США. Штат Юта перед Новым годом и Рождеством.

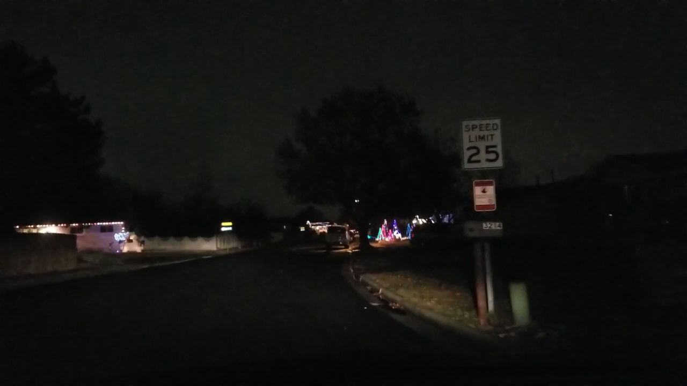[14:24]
Ну и, конечно же, американцы любят наряжать дома к Рождеству, украшать огнями. И, наверное, во многих городах есть такие улицы, где соседи договариваются и
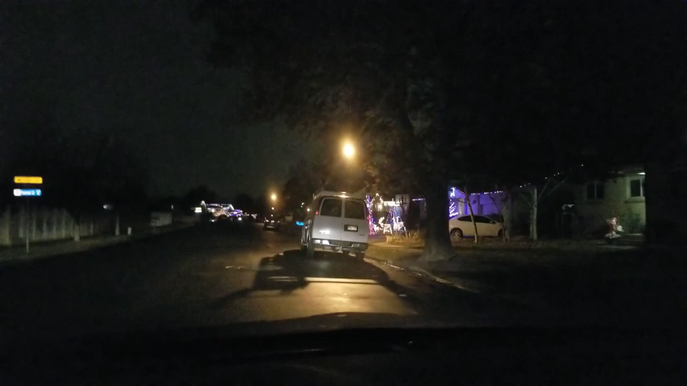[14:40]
наряжают свои дома для того, чтобы всем остальным посмотреть, порадоваться.
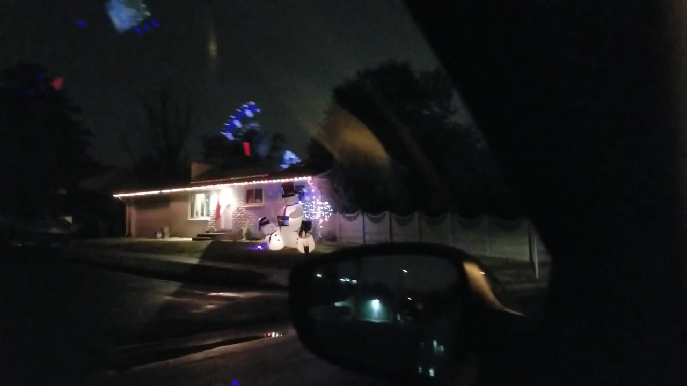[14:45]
Вот сегодня уже Рождество наступило, поэтому я не знаю, все ли
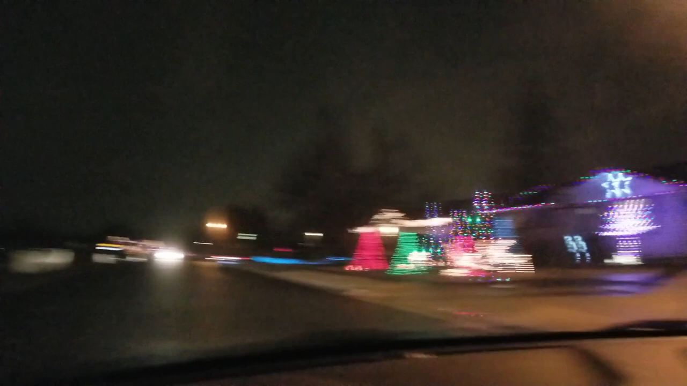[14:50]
зажгли свои огоньки около домов. Но вот эта улица, это находится в городе Тейлорсвилл, должна быть одна из наиболее украшенных.